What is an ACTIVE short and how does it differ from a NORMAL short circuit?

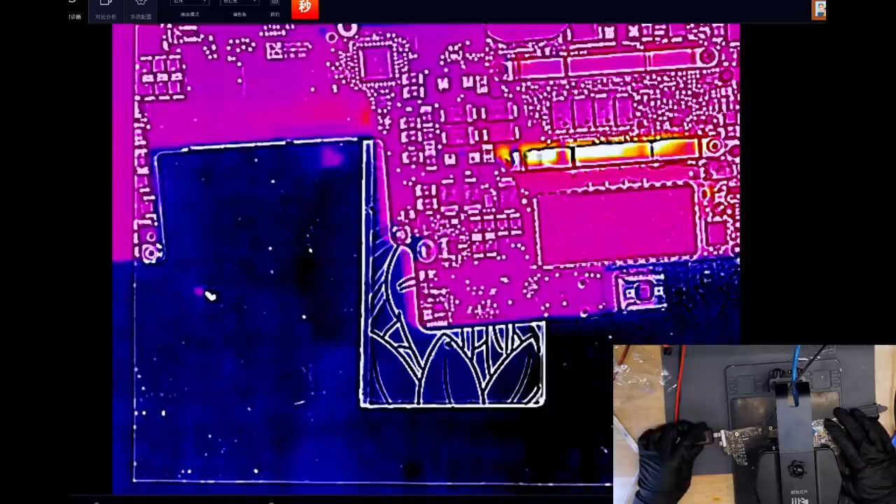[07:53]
All right. What's taking 300 milliamps? See you on Tuesday. See you later, Paul. Don't forget. It's 4 o'clock. 4 o'clock in... In New Jersey. What's... Jersey? All right. So this resistor is getting warm.
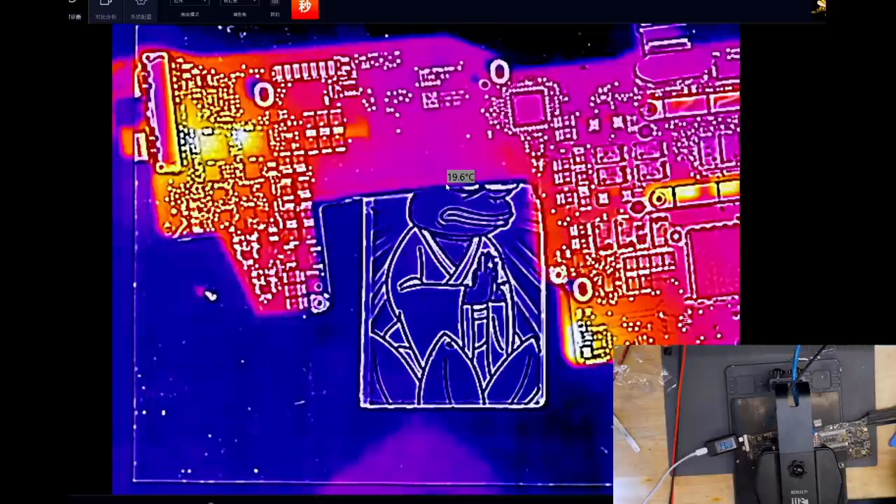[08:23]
That's the inrush resistor though. Each CD3215 is a cool 27 Celsius.
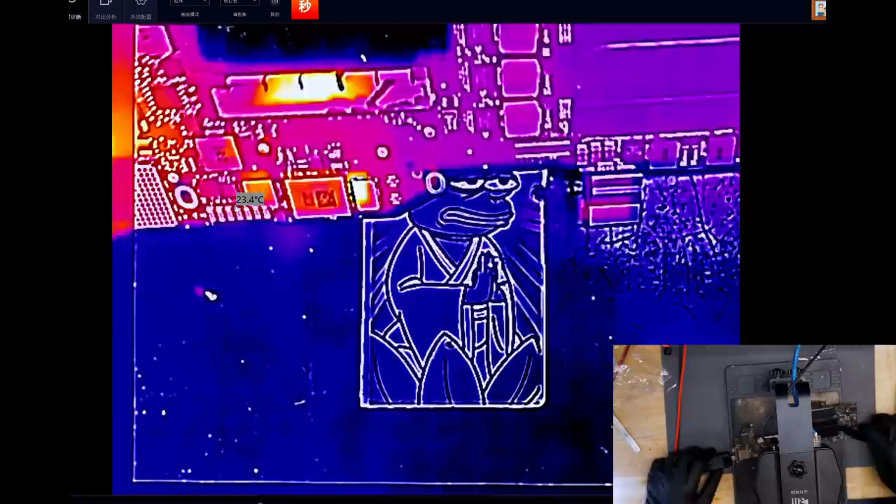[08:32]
On the other side of the board, we have something getting warm over here.
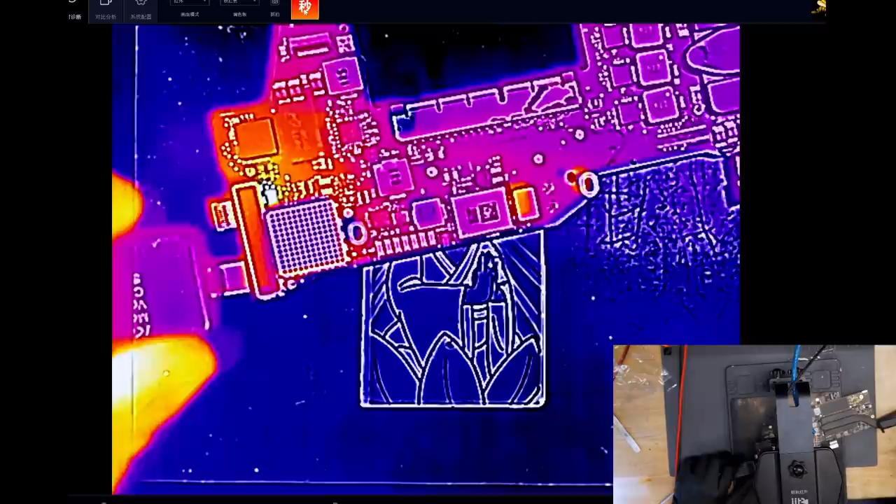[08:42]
50 Celsius? Hmm. What is that? I'm going to take my tweezer and try to figure out what that is.